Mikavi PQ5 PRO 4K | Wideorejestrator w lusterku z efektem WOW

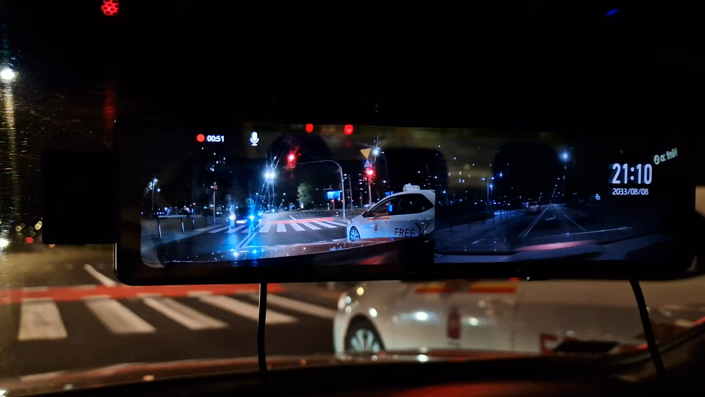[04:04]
Możecie wierzyć lub nie, ale... To jest lusterko, które może być ekranem czy wyświetlaczem i to robi mega duże wrażenie na wszystkich, którzy tego nigdy nie widzieli.
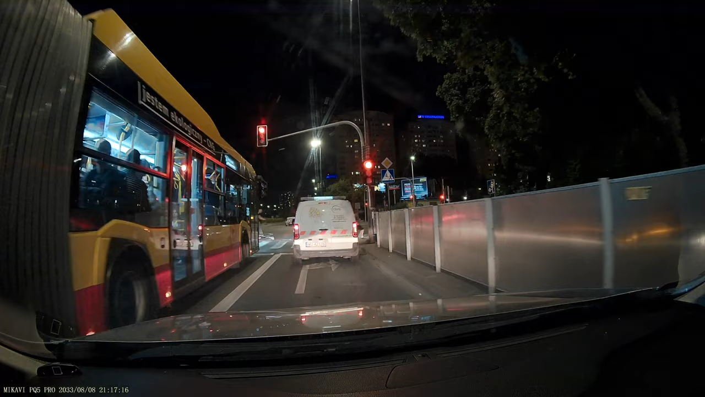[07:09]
podczas jazdy w nocy, czy przy zachodzie słońca, generalnie tam, gdzie oświetlenie jest nierównomierne.